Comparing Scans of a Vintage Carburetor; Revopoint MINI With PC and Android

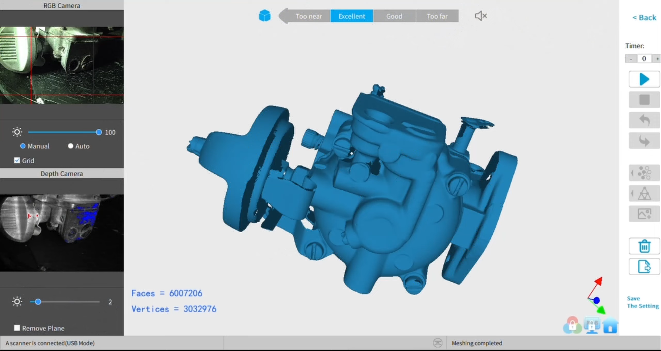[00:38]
11 scan which is what we're seeing here see I collected quite a few I had think I had 42 million
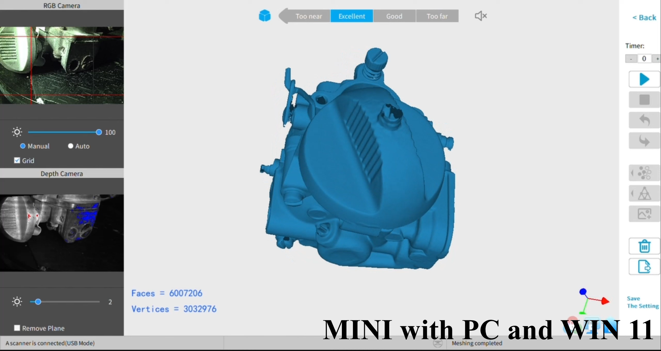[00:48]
points on this one I don't know how many frames oh
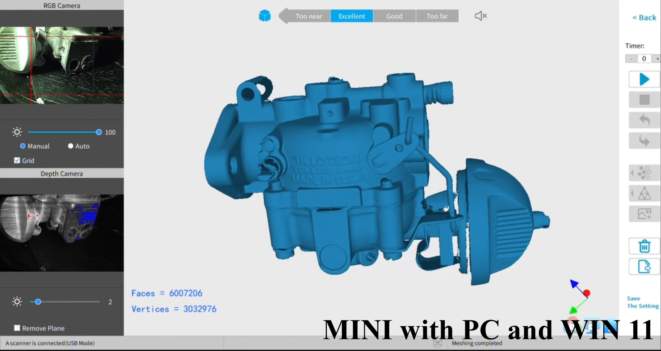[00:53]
yeah I do it's it was uh geez I think it was about 2200 frames or no it was about 3,000 frames roughly 3,000 frames let's say because I did go
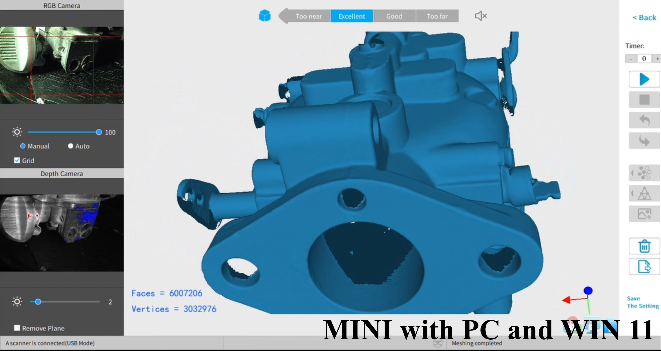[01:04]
in and do some some touch-up and some of that was mistracking and it still counts as frames and even though it's not part of the model so I don't know how that works out but anyway there the point is my phone can handle it and my PC can handle it
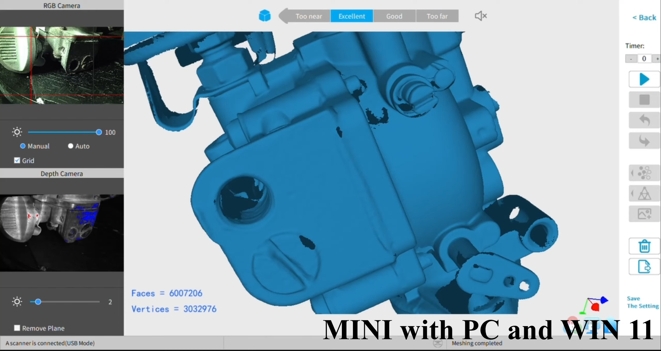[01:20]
and my actually actually my tablet I have a tablet that can handle it too so I had posted some of those I didn't fill holes because we really don't care about the
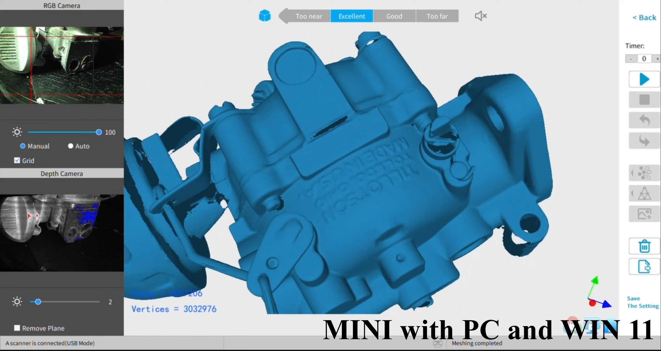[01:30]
holes I was mainly looking for the quality of the scan
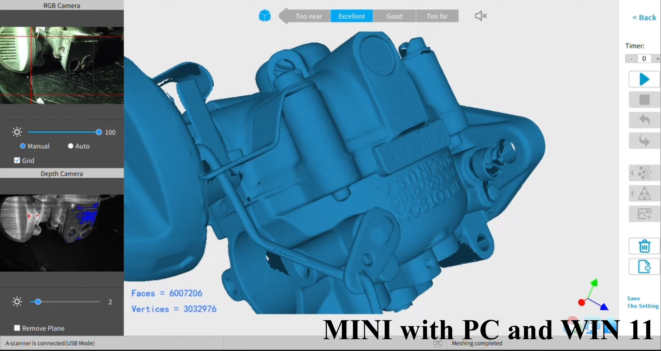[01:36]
you see it picked up those shiny parts not too bad there we have the mini with